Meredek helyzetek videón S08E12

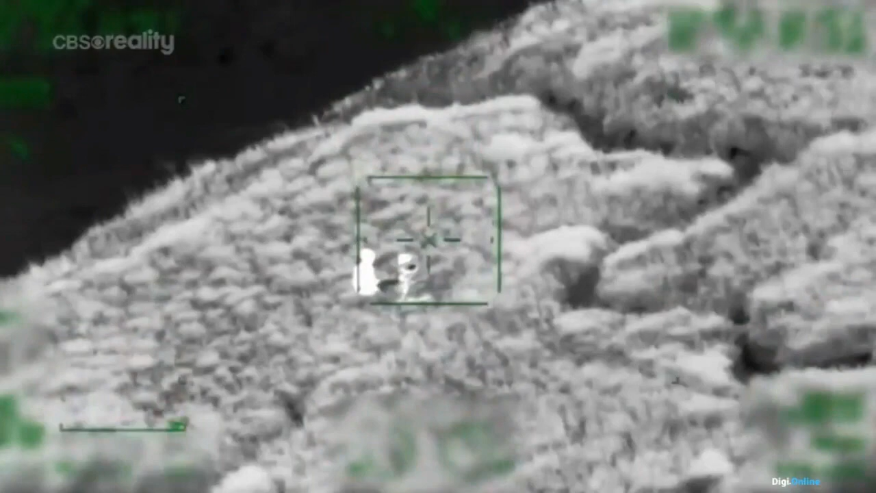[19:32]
Rövidesen meg is pillant valamit. Ráfókuszáltam.
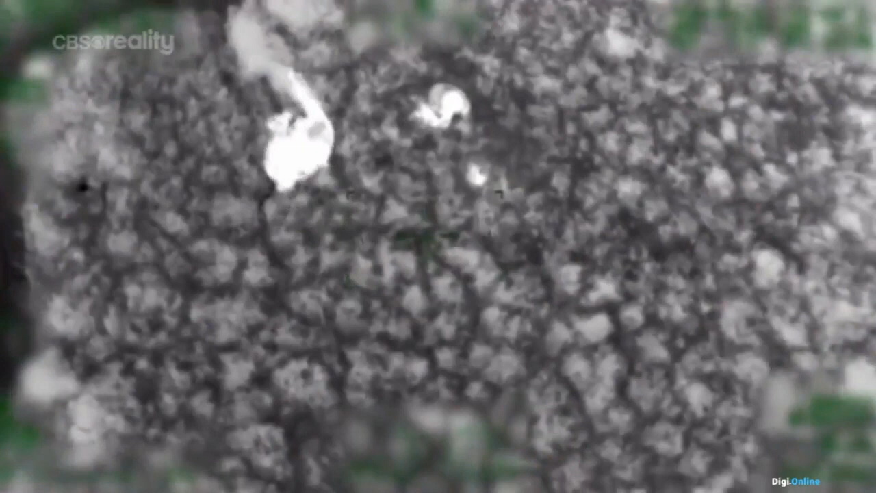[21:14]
Azt hittem, le fogunk zuhanni. A felvételen látszik a mentés.
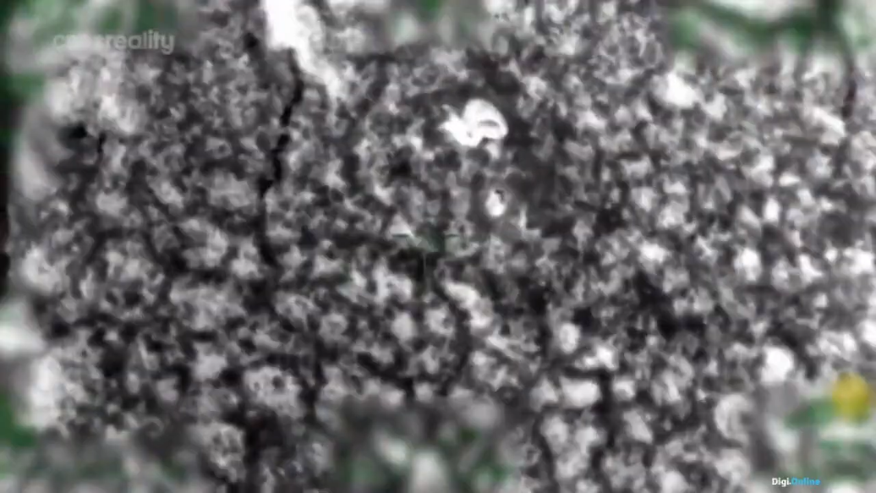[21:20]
Én irányítom a csörlőt, ahogy felhúzzuk őket.
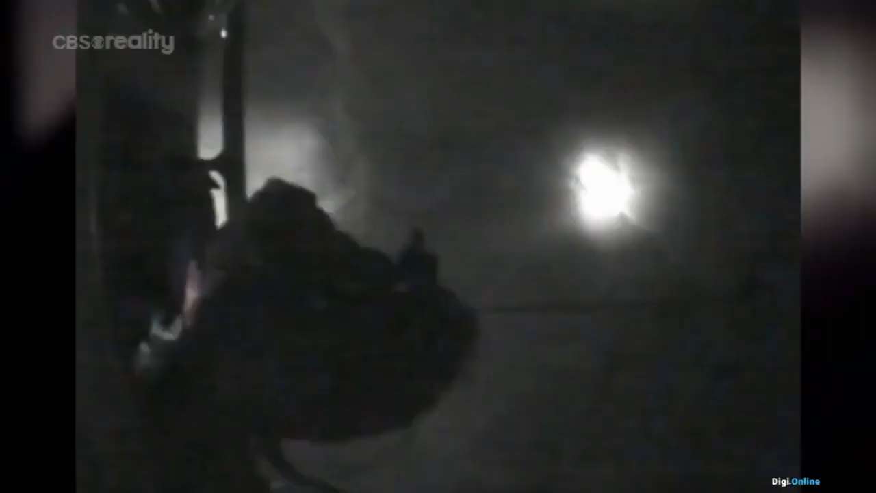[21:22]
Aztán megfogom a sérültet, és távol tartom a nyitott ajtótótól, ahol ülök. Hátra szoktam nézni, integetek, hogy előről is kapjanak egy kis bíztatást.
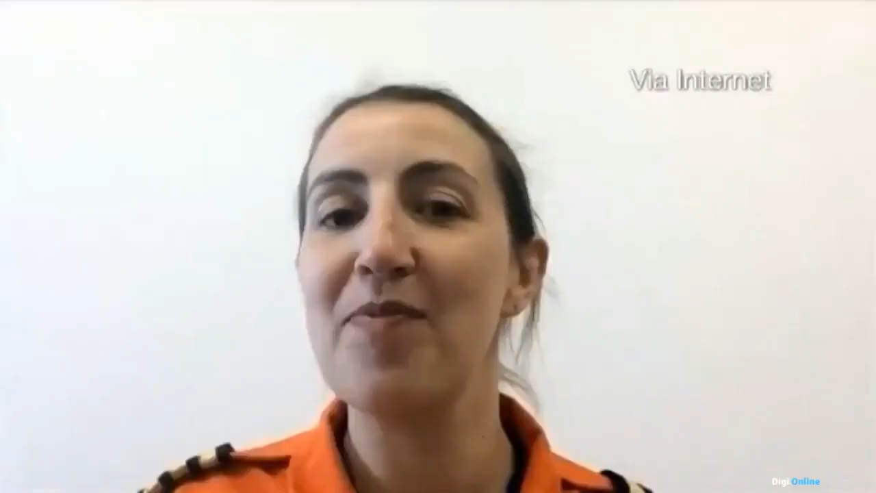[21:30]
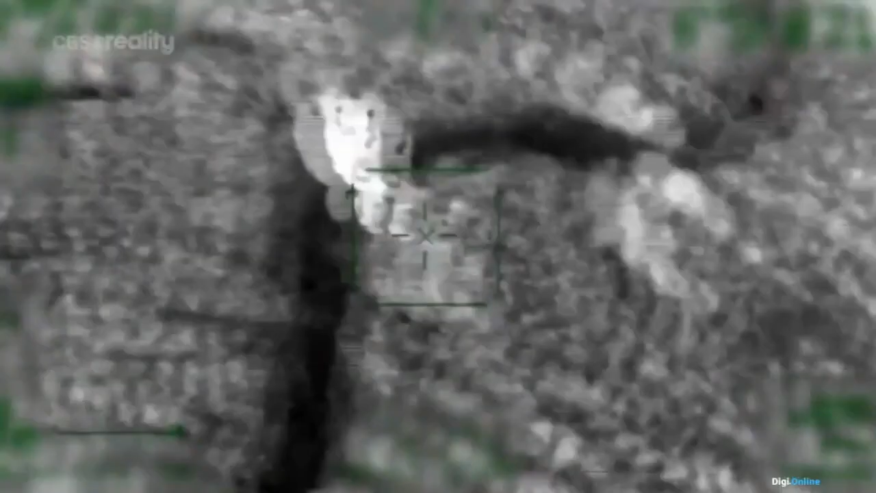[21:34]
A másik lányt is beemelik a helikopterbe.